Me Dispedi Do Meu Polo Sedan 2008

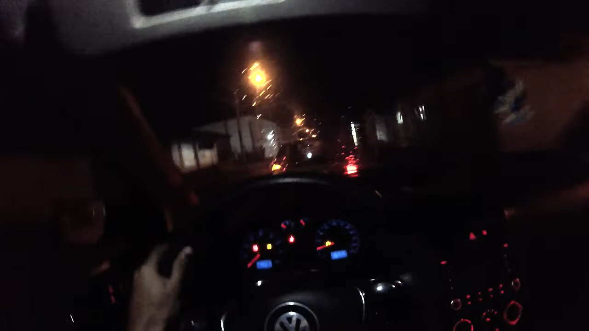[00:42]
Estamos levando para mecânica. Meu tio veio buscar. O Voyageão tá arrastando o polo, cara.
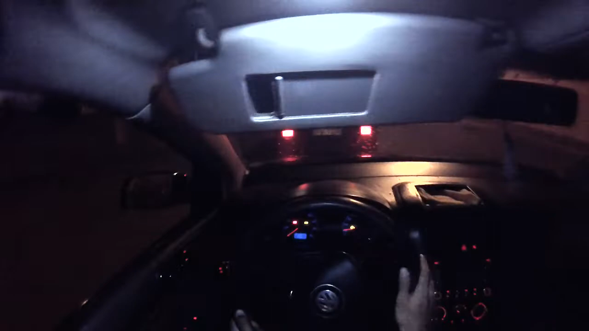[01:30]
É, rapaziada. Tamo puxando aí. Voyage. Tamo indo pra casa do meu tio lá. Ele é mecânico. O polão tá desligadão aqui, rapaziada. Nossa, tá sendo guinchado aí. E vamos deixar lá. Vamos deixar o carro lá pra ele mexer.